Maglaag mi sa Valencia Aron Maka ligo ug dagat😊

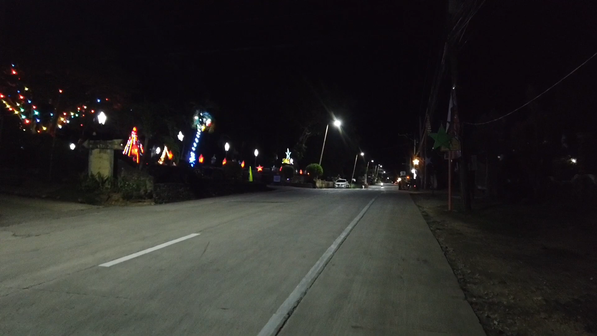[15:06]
Ngita o Christmas lights. Yeah. Wow, naka nice ka jo. Tapod.